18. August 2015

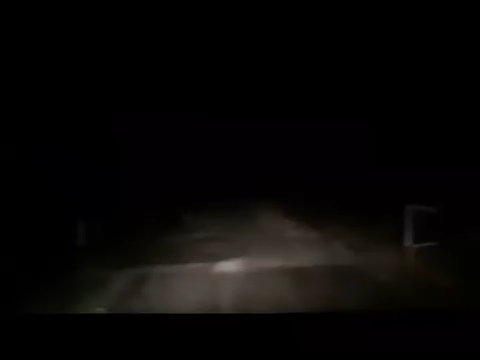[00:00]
So, da sind wir wieder auf Testfahrt. Ganz normales Abblendlicht. Fernlicht. Jetzt kommen die 80 Watt 7 Zoll LED-Scheinwerfer dazu.